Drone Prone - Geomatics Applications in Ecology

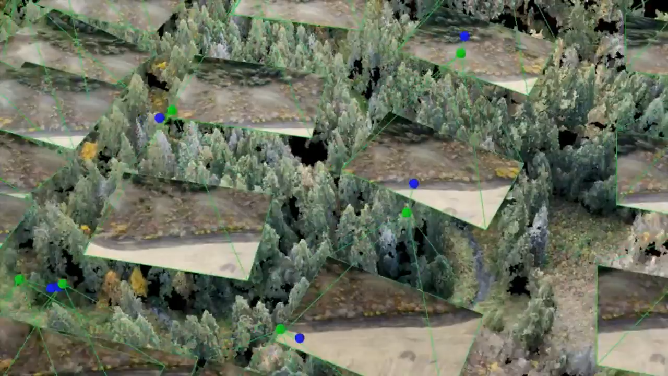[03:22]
Each 3D point can then be classified to separate vegetation and terrain features.
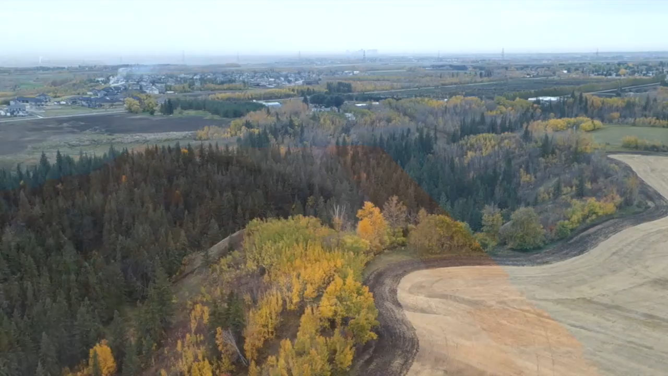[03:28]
This allows us to explore a bare-earth model of the topography and water cores, as well as assess the distribution and density of vegetation cover.
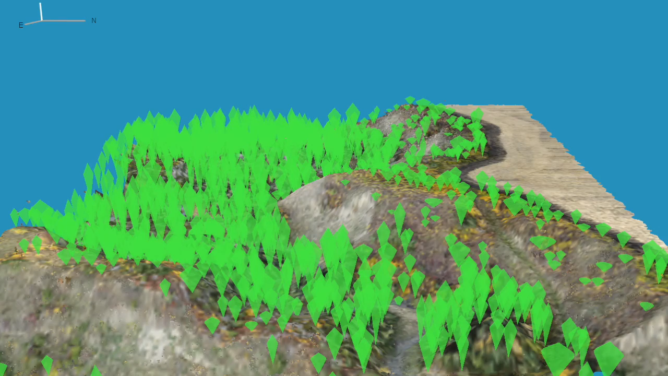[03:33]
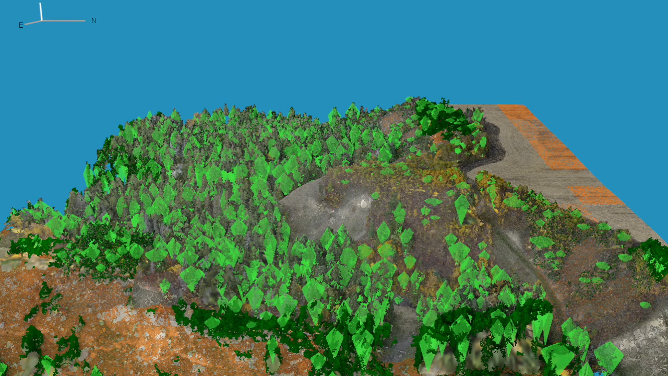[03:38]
The resulting landscape perspective is somewhere between what we might learn from satellite imagery, and what a team of field biologists might learn from costly,